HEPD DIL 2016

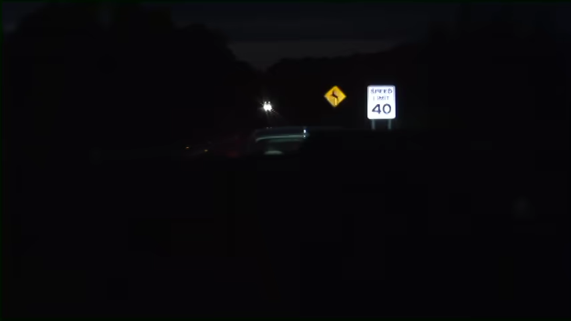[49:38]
All right, so we stopped this car because it made an illegal left turn while the left turn arrow was red.
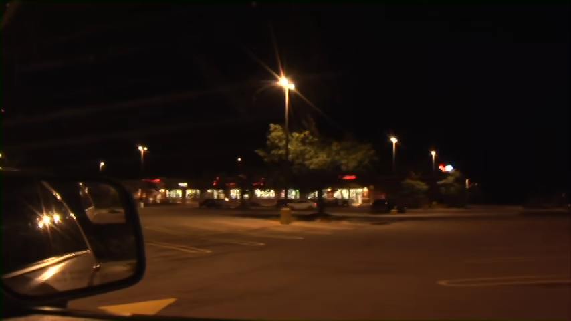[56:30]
Looking for anything in particular through here? Cars just like kind of parked away from all the other cars. Like this one way back here. Just like kind of far away. I know sometimes employees will park far away, but.
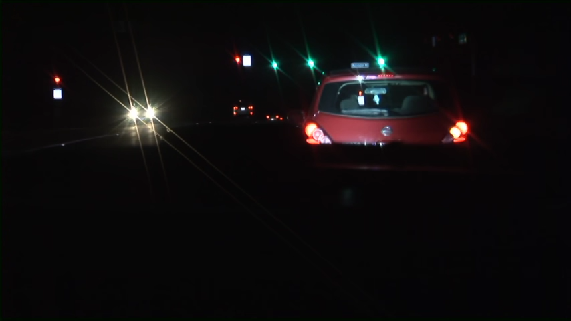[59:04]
Yeah, like I said, we stopped this guy for, he's got a headlight out. He's going pretty fast.